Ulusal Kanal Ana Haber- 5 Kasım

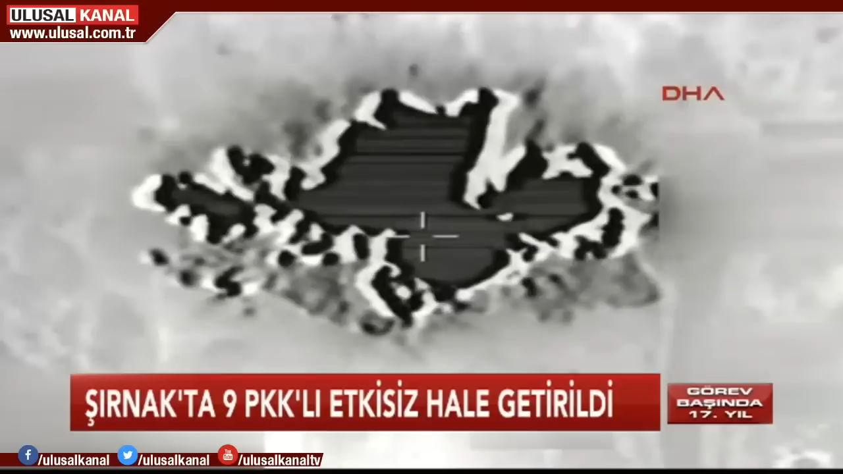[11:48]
Terör örgütüne ait barınak, silah mevzi ve mühimmat depoları imha edildi.